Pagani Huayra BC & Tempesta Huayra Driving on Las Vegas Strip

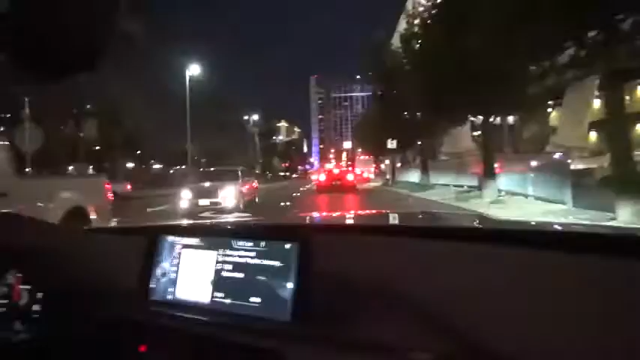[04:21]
He's had a fucking moment. Look at that big old lady right there.
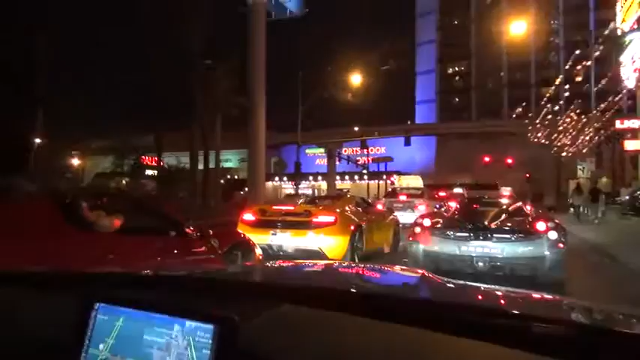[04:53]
Yep. You just got one-upped. Huayra, Tempesta, wait for what's in front, the BC.
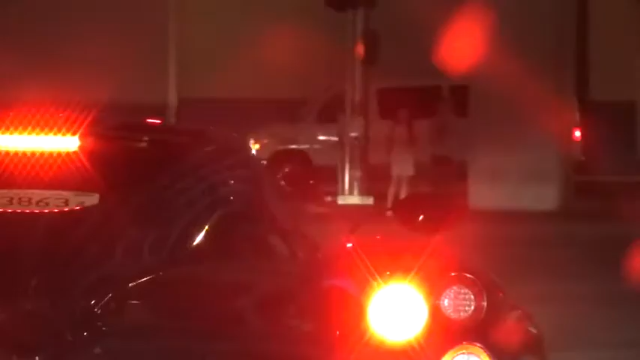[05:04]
You can that see that is correctamundo. Holy shit.
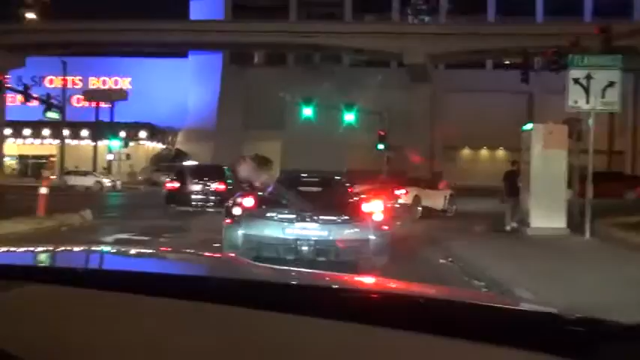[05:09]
Dude, they just got outballed like a motherfucker.